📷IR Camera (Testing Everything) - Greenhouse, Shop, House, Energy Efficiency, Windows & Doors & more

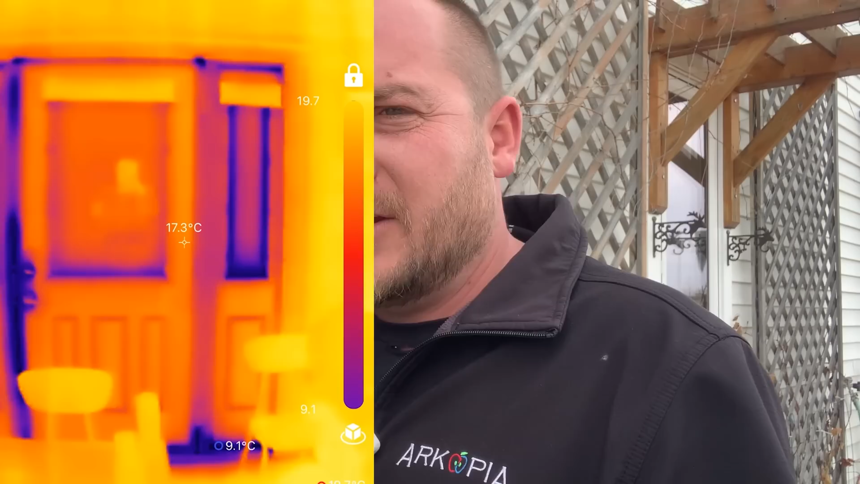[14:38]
On screen: spot 17.3°C
It's just a screen door and then your standard door, but the side lights are sucking heat out of my house because it's just like this thick, the thickness of a door insulation.
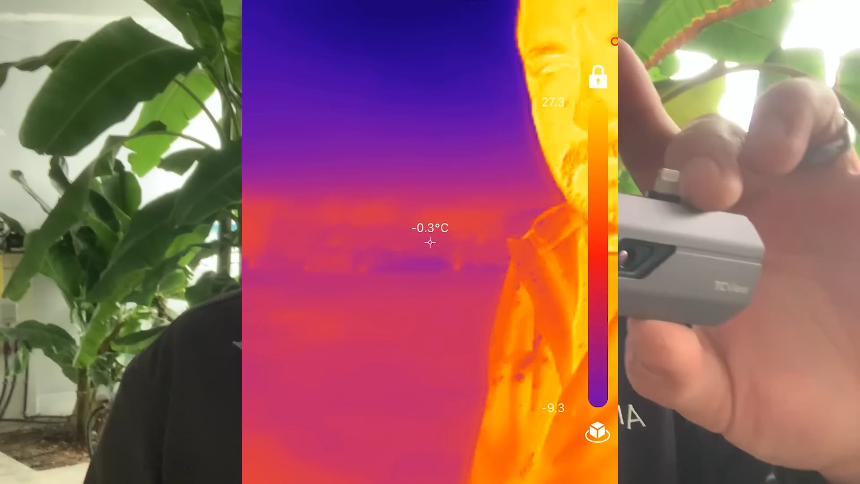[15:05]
On screen: spot -0.3°C
It picks up your thermal heat signatures. Now I did my tests.
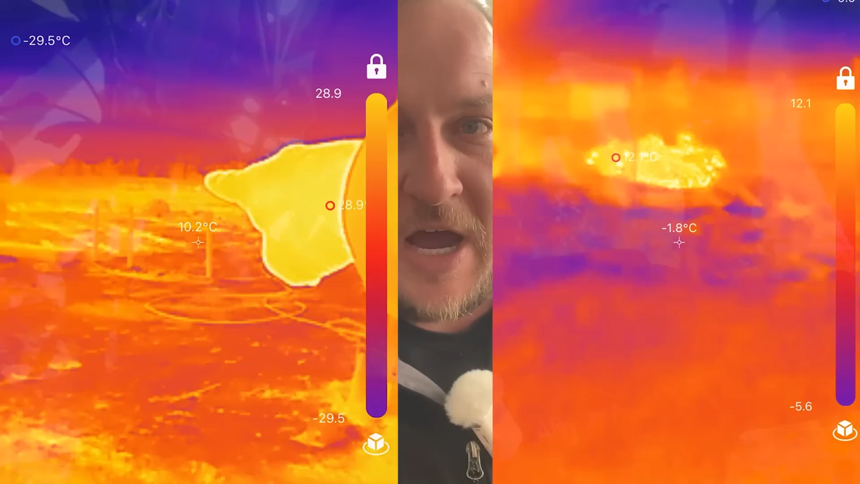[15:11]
On screen: min -29.5°C
Cows out in the pasture, 200 yards away. Perfect. Picks up their heat signature. Awesome. Middle of the night.
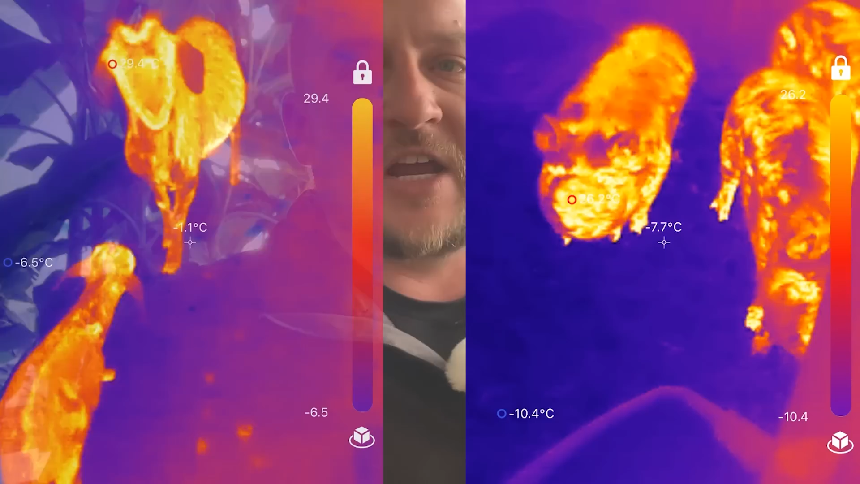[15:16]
If I want to go check on my animals, I can see if a calf is born or a baby goat is born.
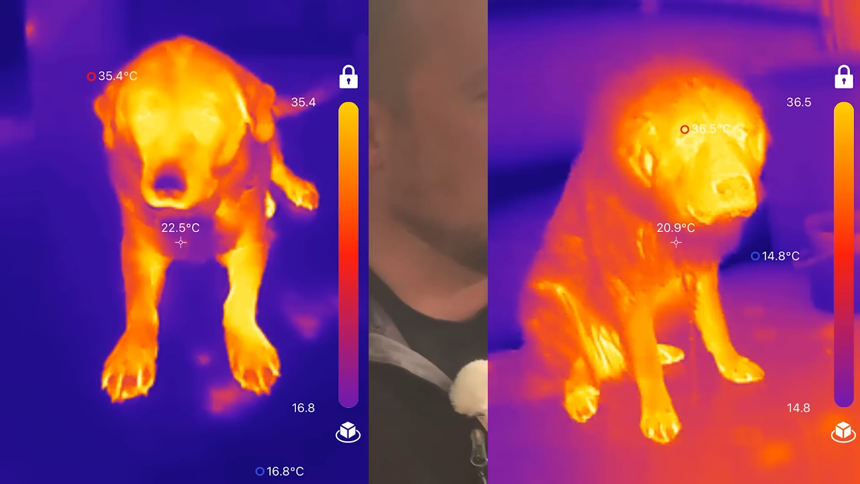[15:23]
I can see if there's coyotes close by or what the dog's barking at. Foxes, skunks, weasels. This picks up the heat signature from it.
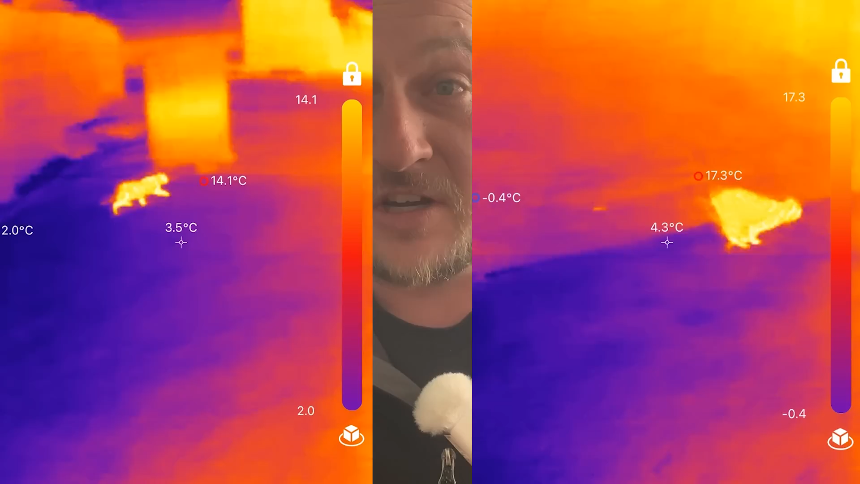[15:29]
So instead of a flashlight, that's kind of hard to see. This is easier to see them with.
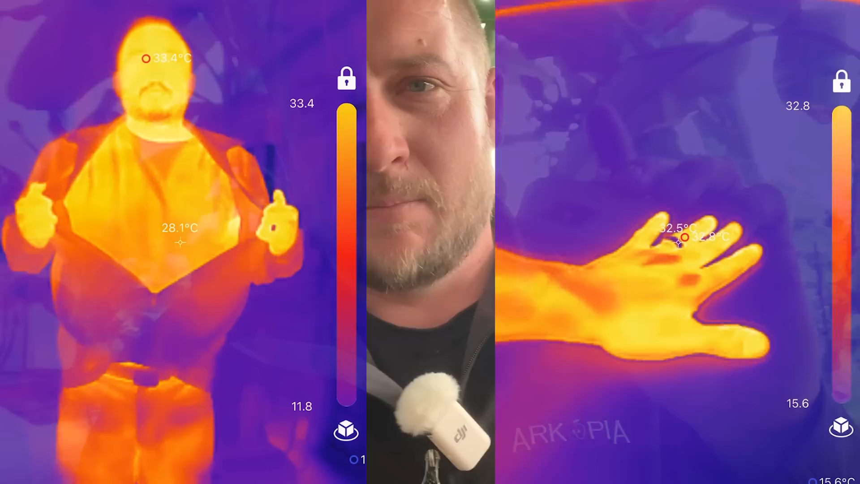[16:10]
And in 20 seconds, I am live with a thermal imager. So, um, for me, that's old school.